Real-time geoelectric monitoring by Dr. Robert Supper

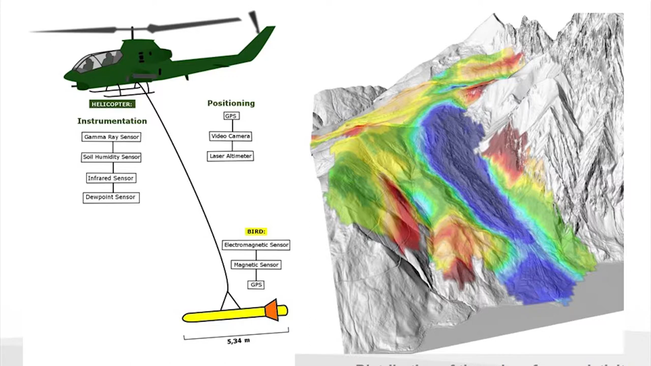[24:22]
that is sliding based on the resistivity in many cases not all cases you can see it very clearly here